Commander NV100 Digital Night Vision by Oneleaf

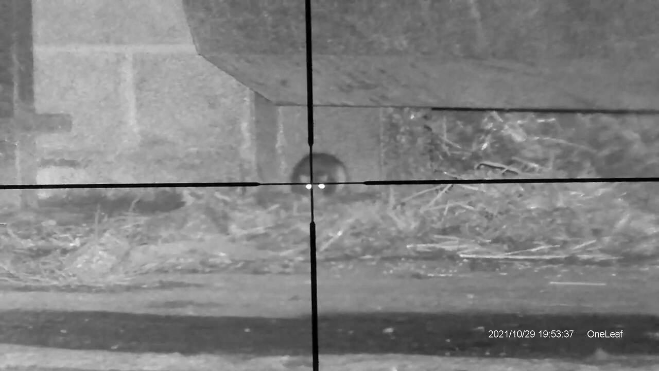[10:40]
This was the first rat that I saw that happened to be at 21 yards so it was perfect for it was perfect for the setting that I was on.
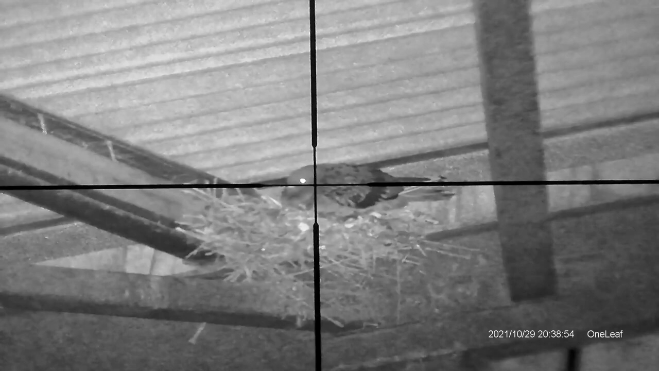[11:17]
So the farmer doesn't like these crapping
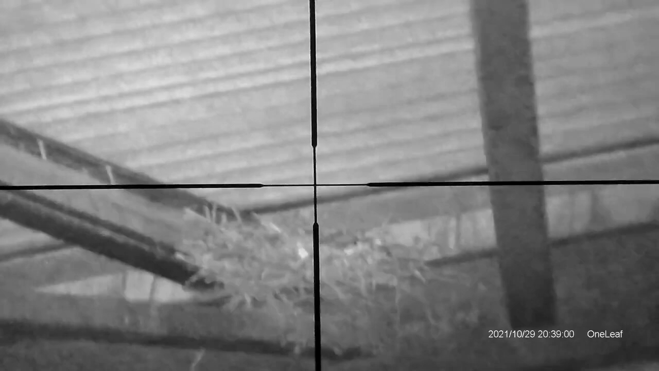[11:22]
in all his cattle feed so we'll get rid of those when we can get a chance.
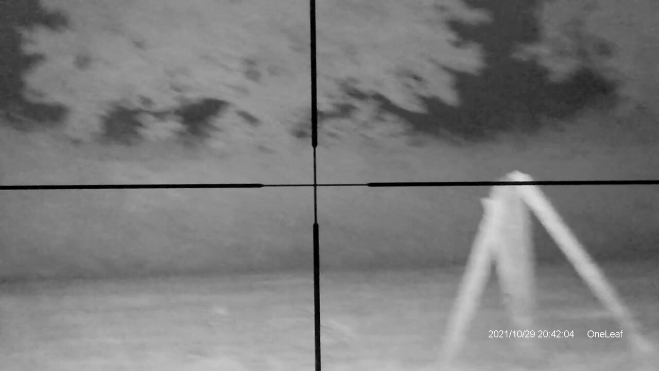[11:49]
Right that tree over there that tree there is 284 yards away.
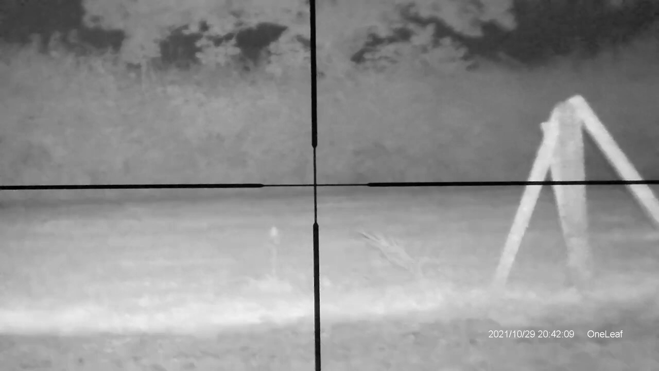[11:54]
Now I would say that if there was a fox walking along
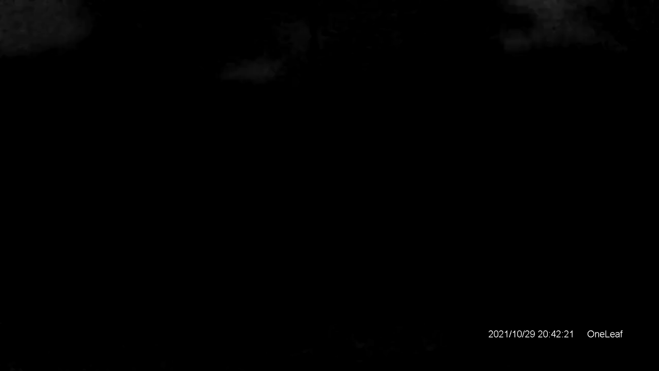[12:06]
That's on the full pencil beam if I pull it back
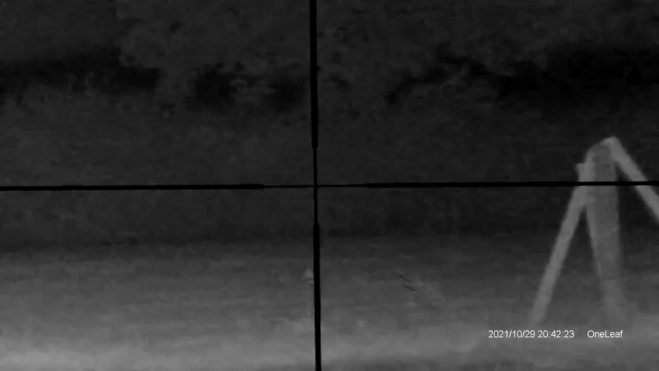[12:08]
onto the flood I'll see you lose that definition
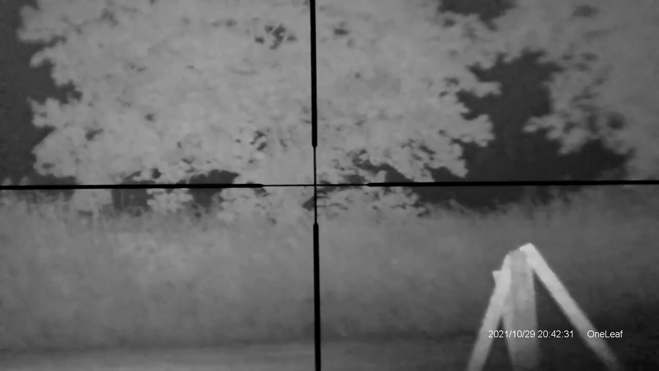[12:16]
around a bit more I could probably get a better better
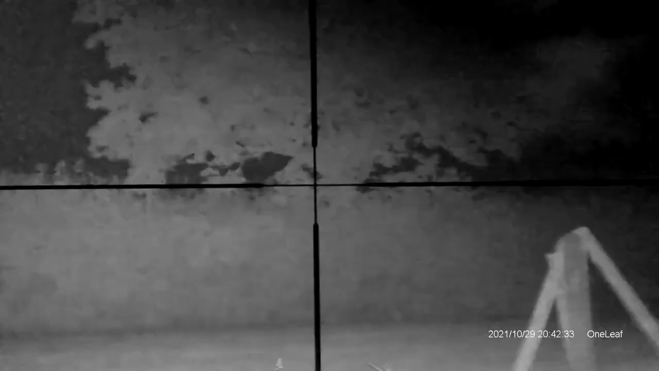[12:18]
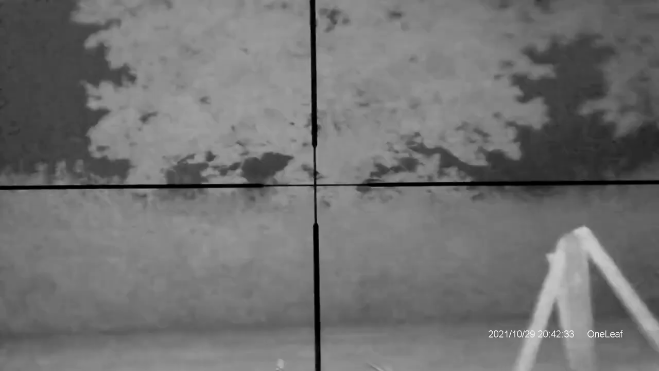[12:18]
focus on that tree but this isn't really the best sort of scope it's only a small scope but so that's a good distance out to there.